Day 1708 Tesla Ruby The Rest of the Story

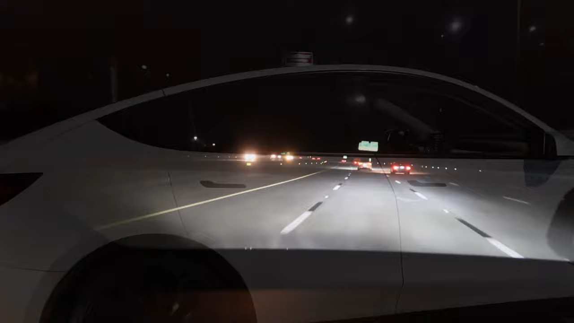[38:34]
Well, that's Dawn up ahead of me. Ruby's actually telling me to exit the turnpike and take 55. Save me a little bit on the toll, but I'm not gonna do it.
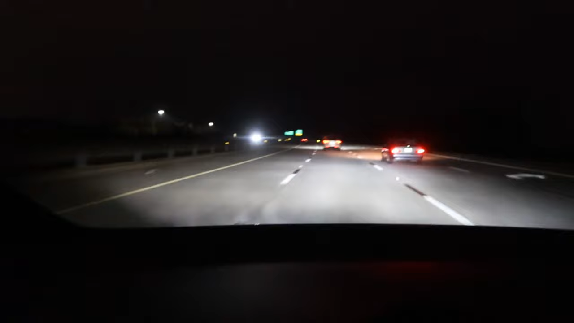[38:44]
Dawn's trying to get Jules to go past that stop sign. She has trouble with that. That's kind of funny.